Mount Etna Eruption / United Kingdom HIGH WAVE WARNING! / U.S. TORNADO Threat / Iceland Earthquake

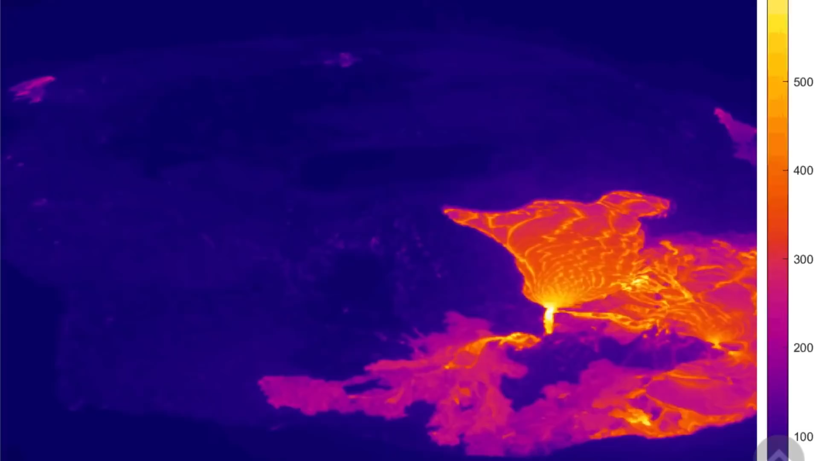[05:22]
2.9. Largest through the region. But we had an active lava lake today. Looking at the infrared imagery. As you can see the cone on the right hand side.
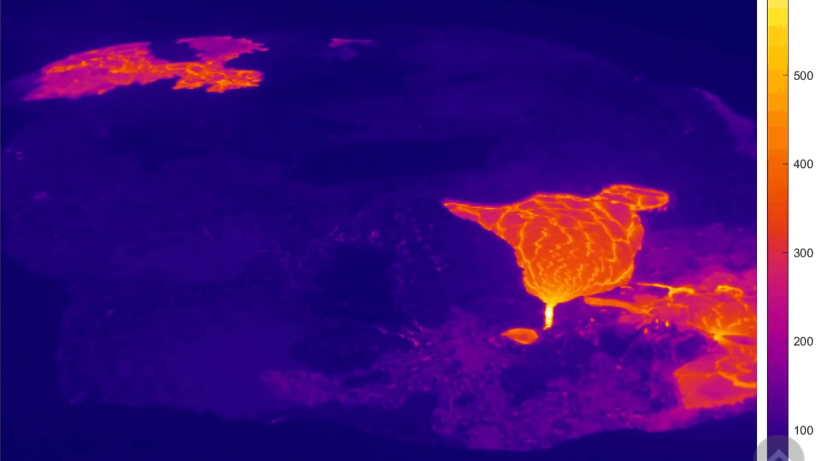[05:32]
Bottom. Did have quite an eruption. And is spilling into the active pool.